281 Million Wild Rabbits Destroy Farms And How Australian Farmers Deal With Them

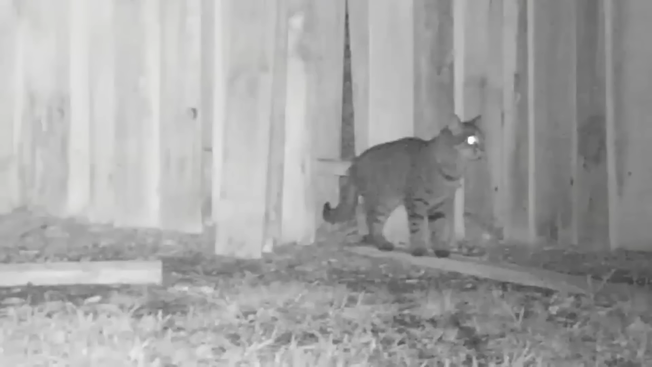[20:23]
Farmers can always easily see stray cats in their gardens at night through cameras.